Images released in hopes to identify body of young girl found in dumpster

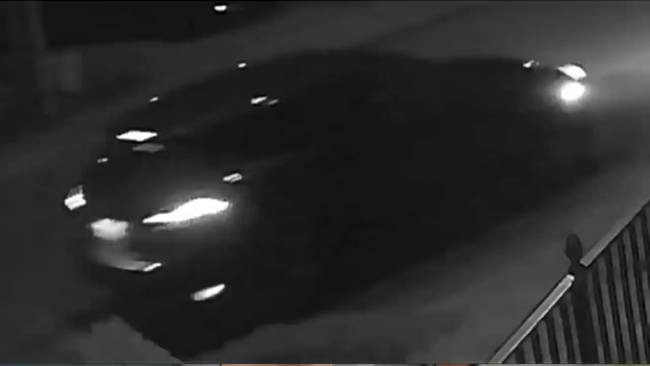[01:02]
Whether this is the vehicle that brought the body of the little girl to the dumpster or if it was just there by coincidence that's exactly what they need to sort out.